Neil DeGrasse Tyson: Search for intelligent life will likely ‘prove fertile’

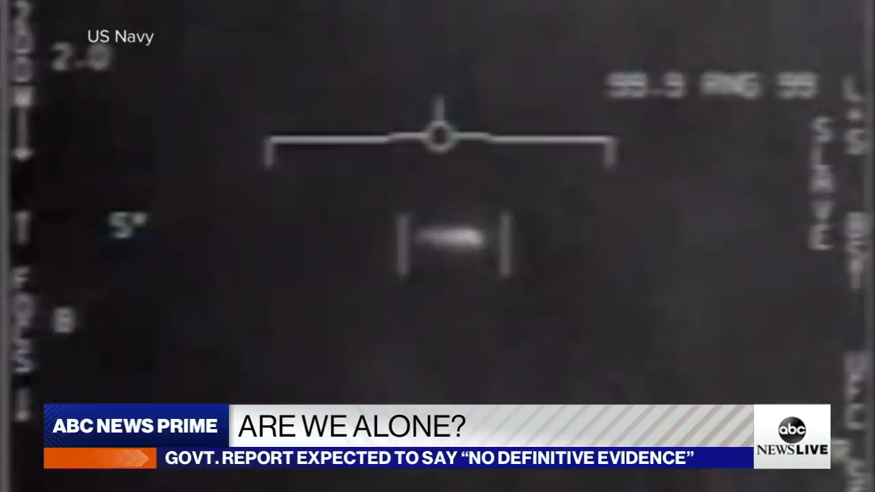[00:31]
Spherical objects flying thousands of miles an hour with no wings darting side to side. This unidentified object flying over restricted military airspace off the East Coast. Oh my gosh, dude. Wow. Look at that.
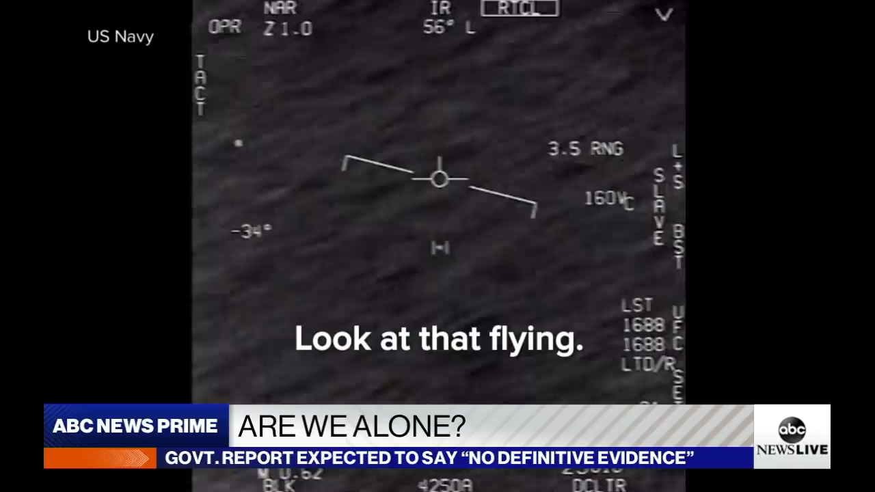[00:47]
Look at that. More than 120 incidents with mostly U.S.
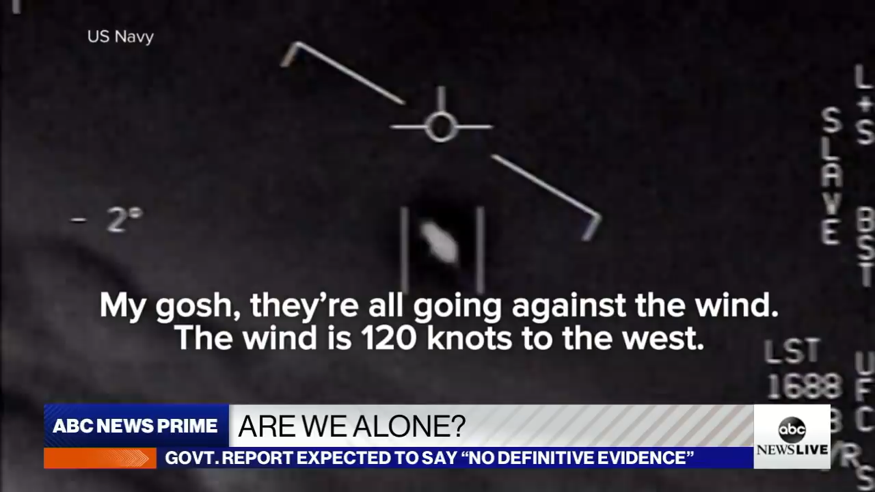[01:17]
My gosh. They're all going against the wind. The wind's 120 miles from the West.
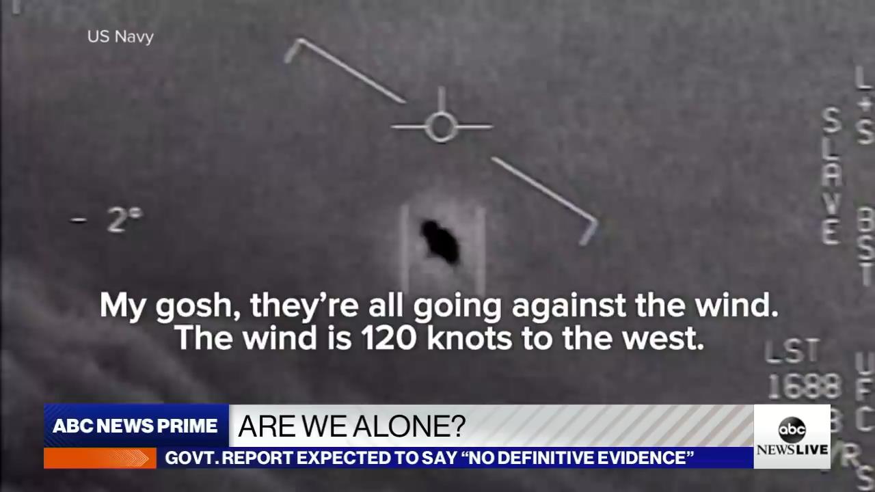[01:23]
One official adding, there is no evidence the objects are linked to alien spacecraft, but that leaves open the question of whether that has been ruled out. The Pentagon asked repeatedly today, but not commenting ahead of the release of the report. A U.S. official saying that the only thing that has been determined is that these objects are not part of some highly classified U.S. program that would have been secret to even those Navy pilots.